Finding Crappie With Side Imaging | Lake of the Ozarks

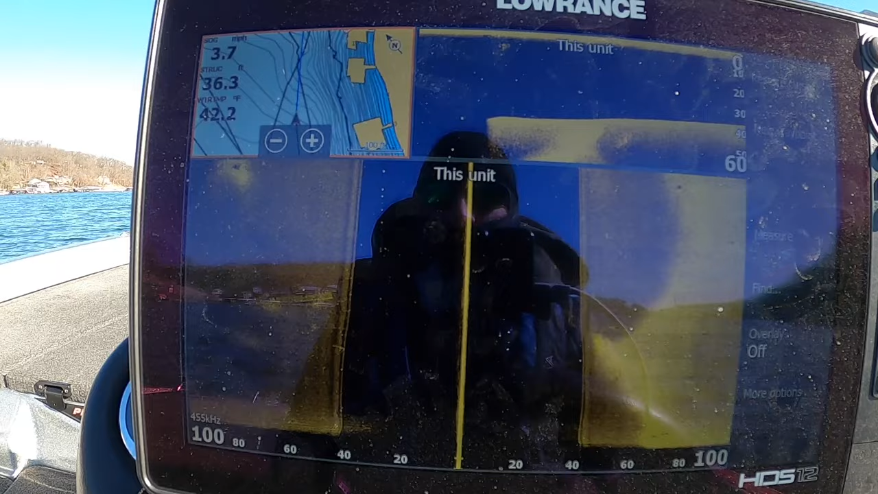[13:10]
This is going to be on a channel swing, a channel bank where a creek channel comes up right along the bank. I'm not going to show you exactly where I'm at because this is a pretty big school.
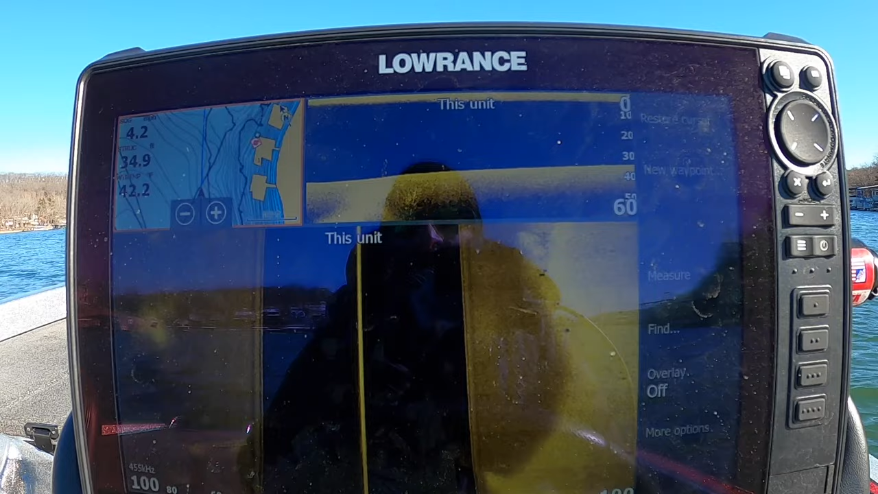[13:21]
Not when we get beat on too dang bad. But that's the gist of this setup here. So there's many, many setups.
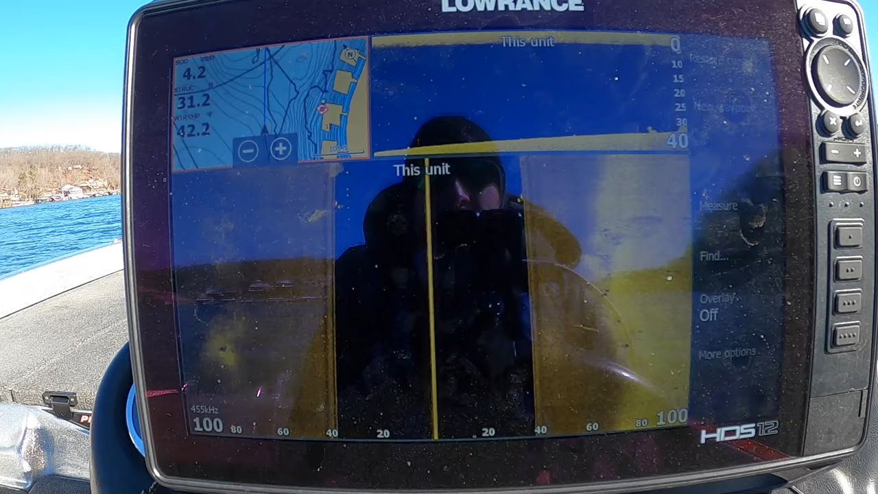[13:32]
You know, things that are going to be just like this all across the lake. So the first thing you notice as we come across here is we're starting to see some shad balls. A little bit there, a little bit there. There's some over here.
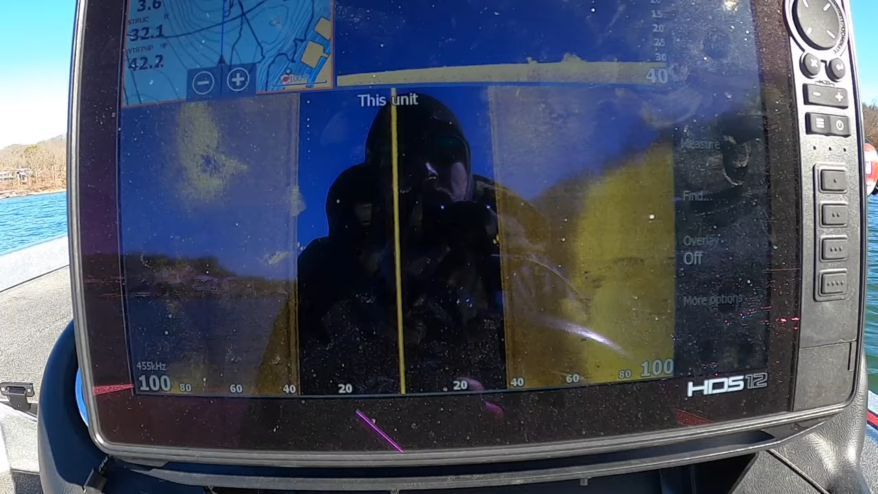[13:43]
You can see we're actually on the edge of the creek channel coming up and this is the harder bottom. So as we come up here we should start to see a lot of crappies suspended.
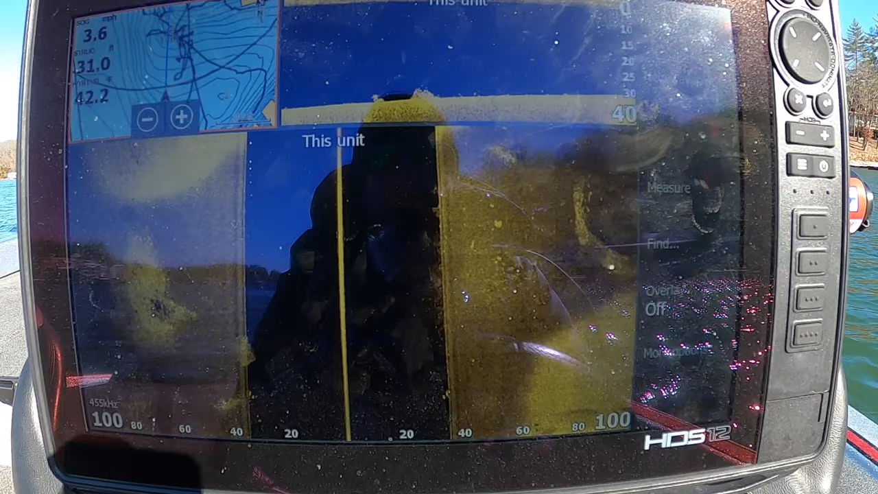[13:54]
You can see there's just shad everywhere which is what I really, really like to see. You can see there are some crappie out over here.
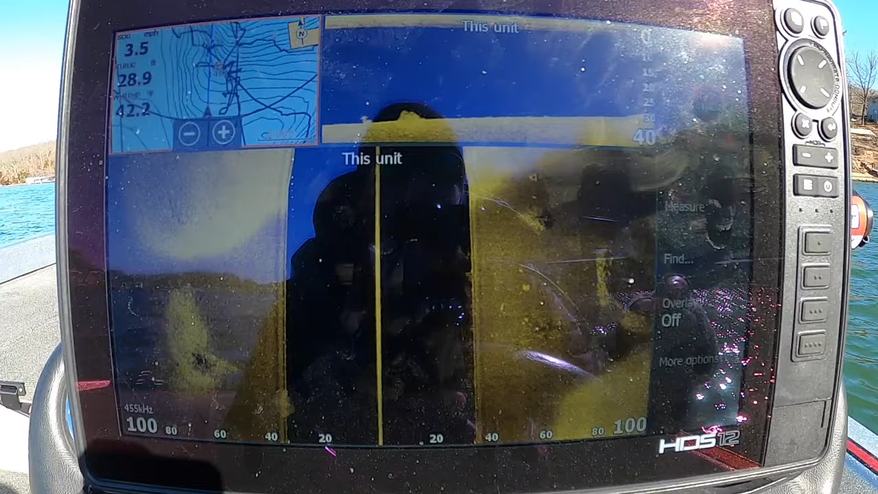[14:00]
On screen: speed 3.5 mph
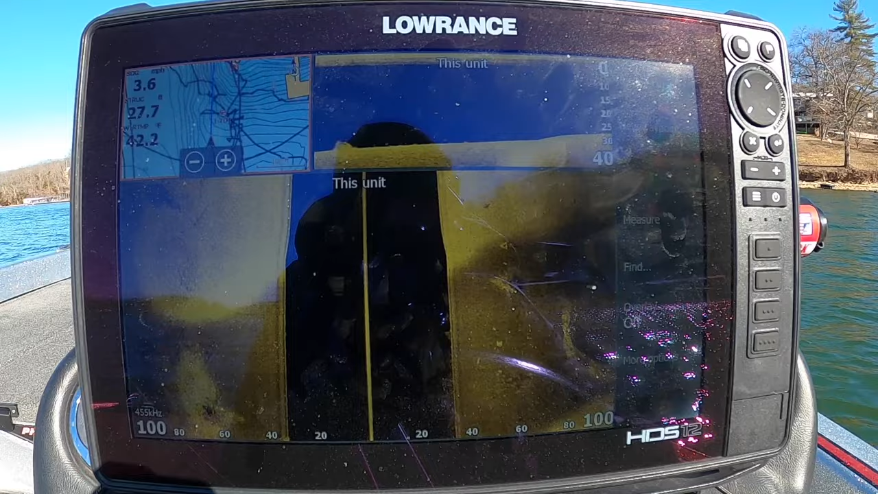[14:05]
But we should be coming up here on a lot of them.
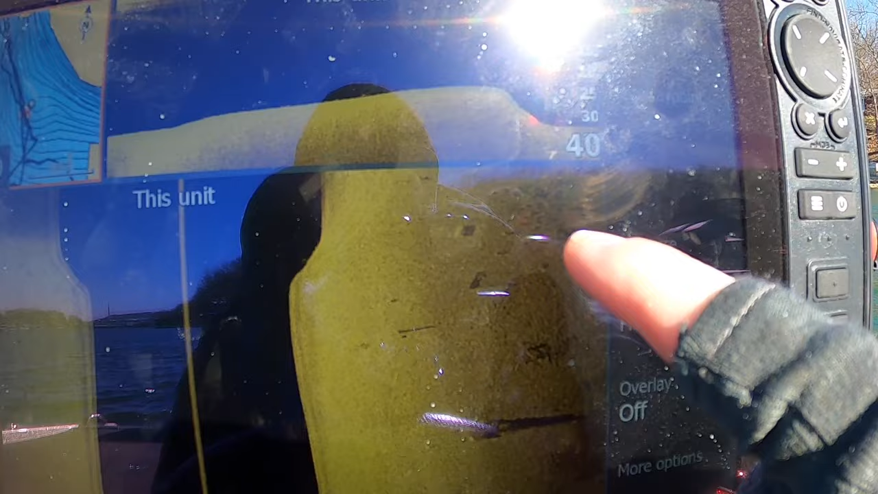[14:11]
Here's, you can see a bunch of little shadows up in there. Those are actually relatively shallow. They're shallowed up quite a bit.
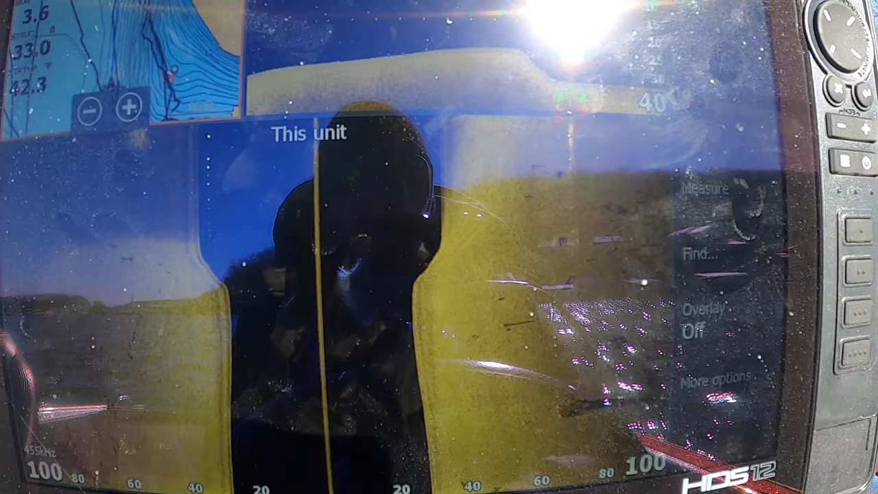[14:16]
Now here comes a good deep school right here. So you can see them on my down imaging.
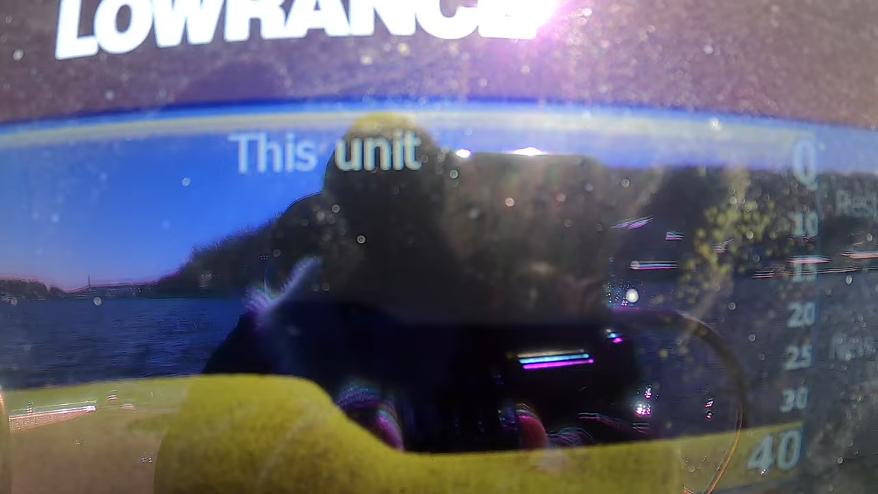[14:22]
How thick that is. You can see them on the side imaging.
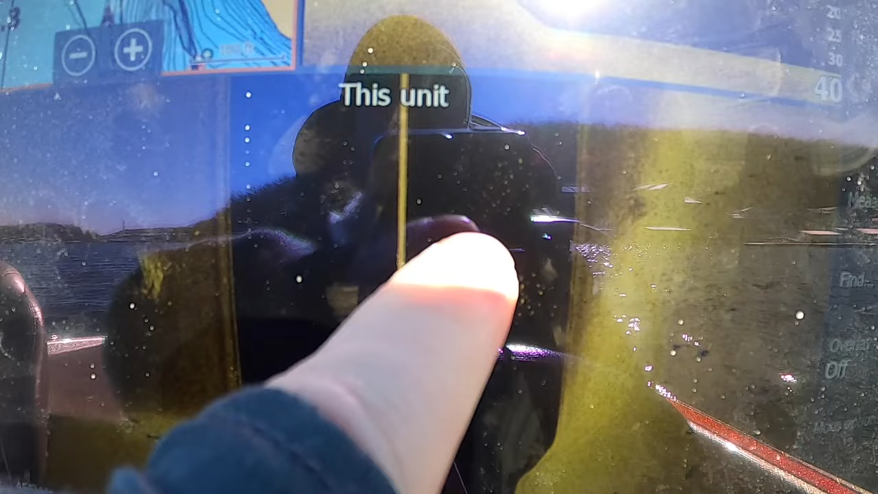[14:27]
The ones we strove over. There's some more out here to the side. You can see their shadows.
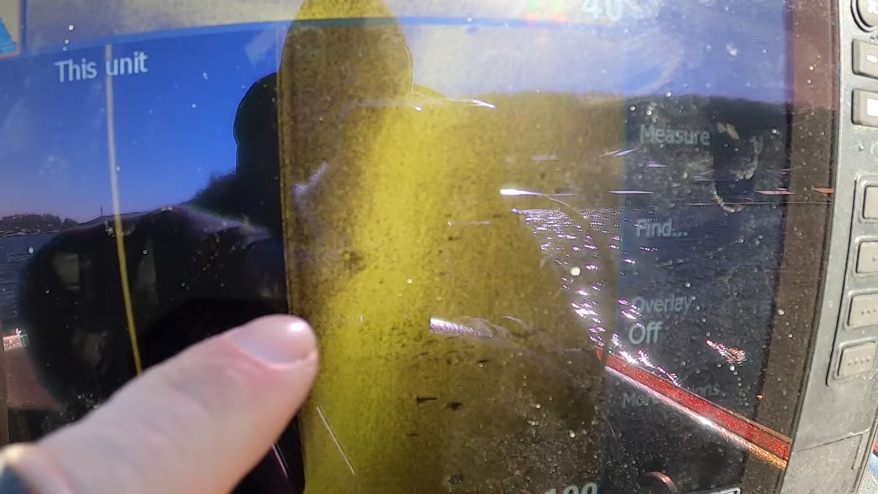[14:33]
You can see they're suspended higher in the water column. Some more over here.
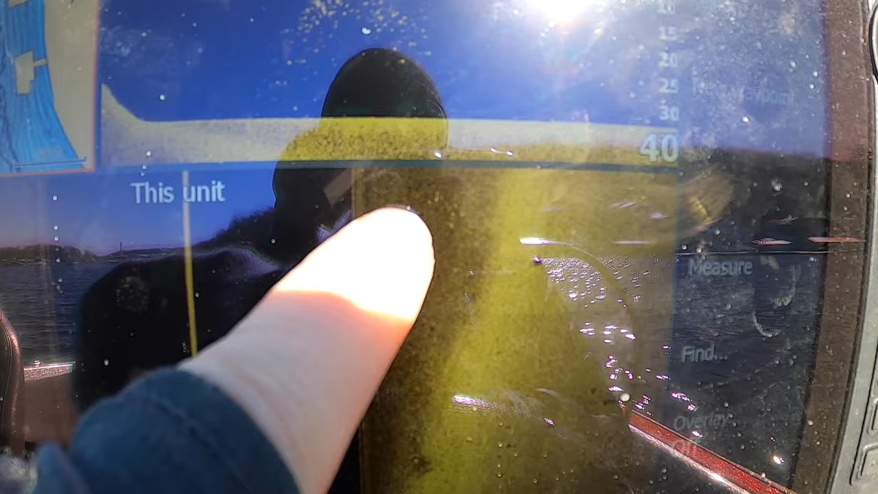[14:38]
More coming up a little bit. But that's really what we're looking for right there when we find just a school.
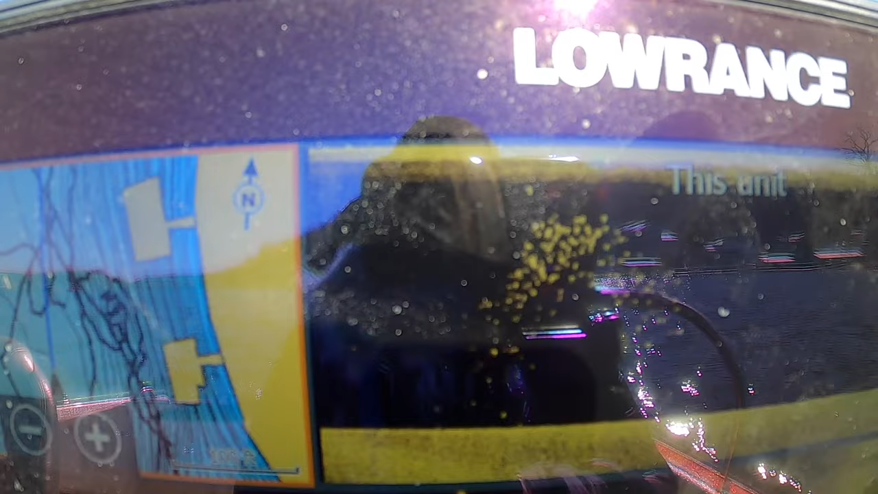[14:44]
There's some more coming up off to our side.
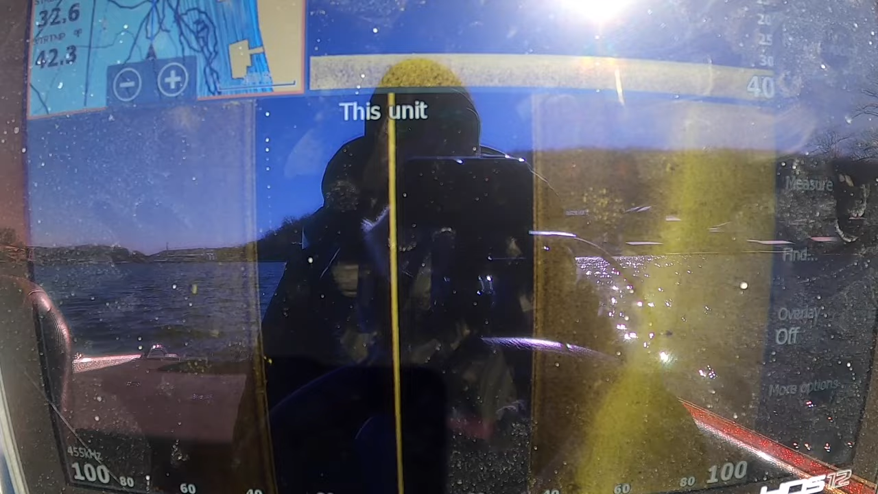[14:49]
So I'm going to set up here and we'll fish on them just a little bit. See if they're biting today. And if not, we'll go down into the, just the middle of this creek and we'll go find some more schools like that and we'll catch them.